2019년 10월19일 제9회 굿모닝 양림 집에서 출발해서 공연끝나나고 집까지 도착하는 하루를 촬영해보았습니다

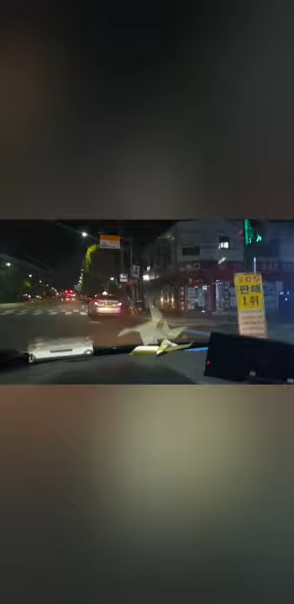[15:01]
몇 분 정도인데 이제 집 앞에 편의점에 가서 담배랑 먹을 것 좀 사고 들어갈 생각인데
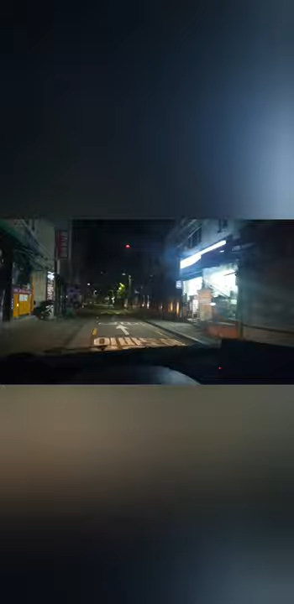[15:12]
그냥 라면을 끓여 먹을까 맥주를 한잔 먹고자 할까 고민이 되긴 합니다. 집 앞에 이제 편의점 하나가 24시간을 하는 데가 있습니다. 여기 보이시죠?